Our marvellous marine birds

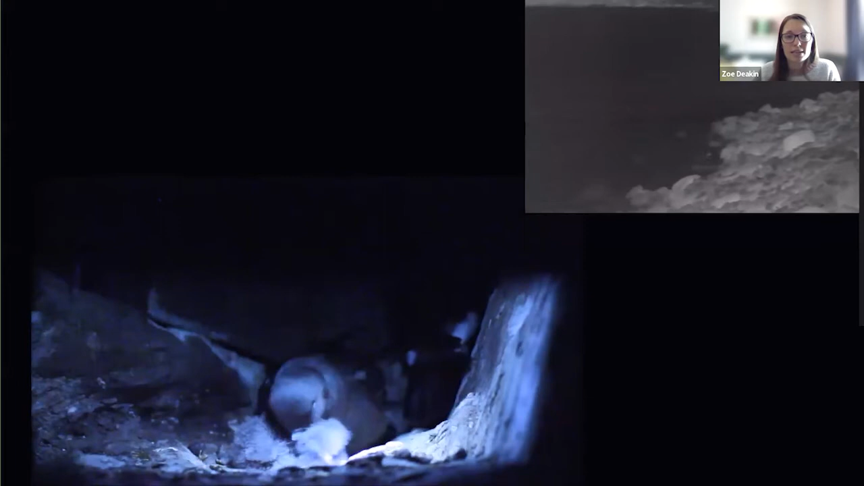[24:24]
And as well as nesting in some of our most remote locations, they also nest out of sight in burrows and cavities. And they only enter or leave a colony under the cover of darkness.
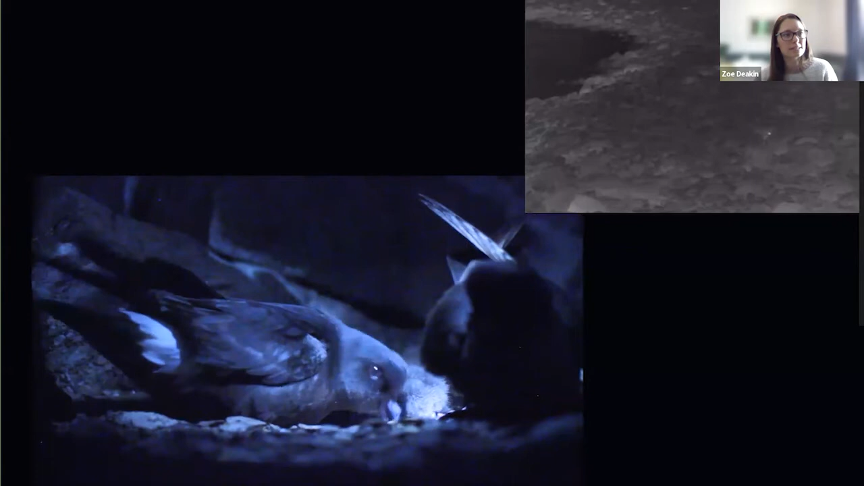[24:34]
So the video in the top right here is taken at night using thermal imagery. And it's you can just about see some light coloured storm petrels moving to and from their nest sites in this Boulder Beach.
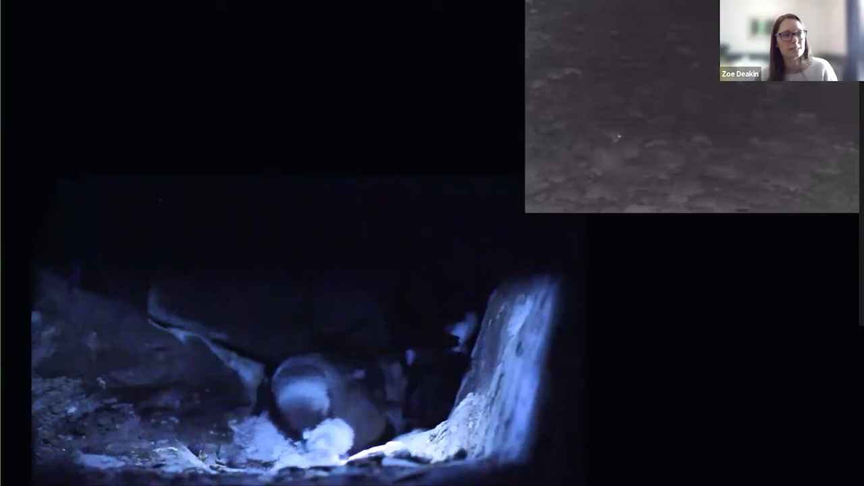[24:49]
And while these behaviours really add to the mystery and fascination of these little birds, they also make them incredibly difficult to study.